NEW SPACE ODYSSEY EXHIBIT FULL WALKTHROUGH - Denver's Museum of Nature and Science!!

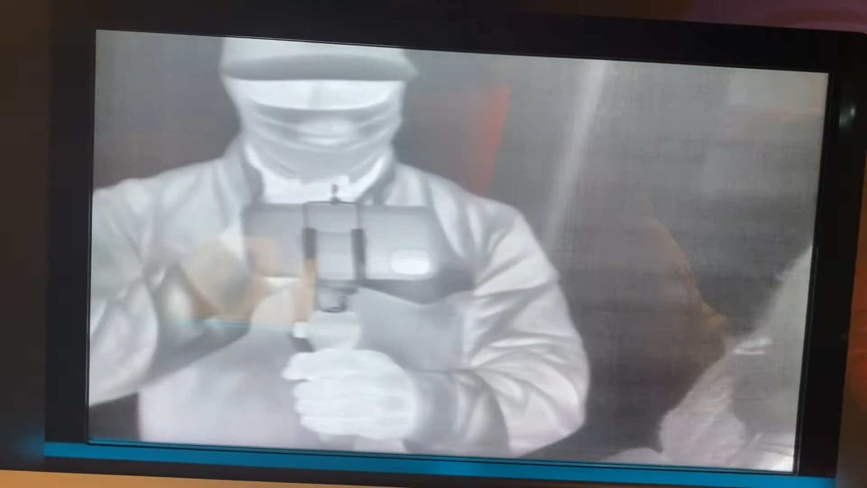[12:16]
So this one, my hands on, is hot. So when I stick it up, you don't really see much.
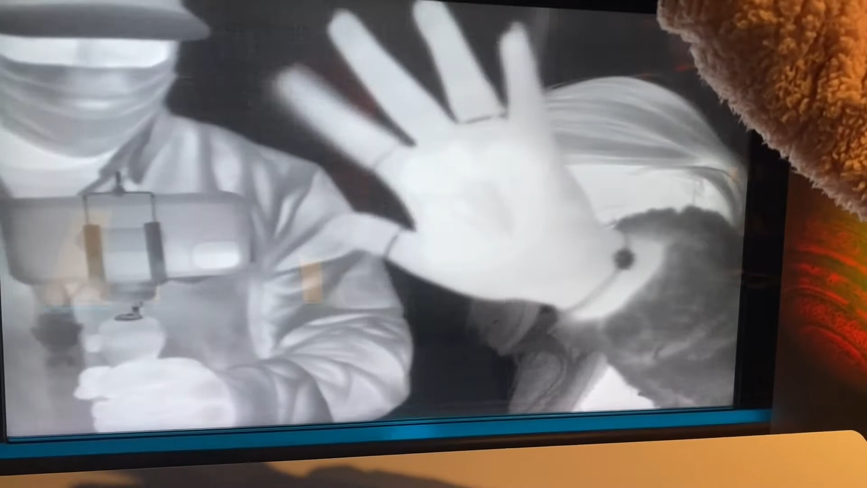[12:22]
You can kind of see the lightness. This is cold. If I stick my hand on it, turns into crazy.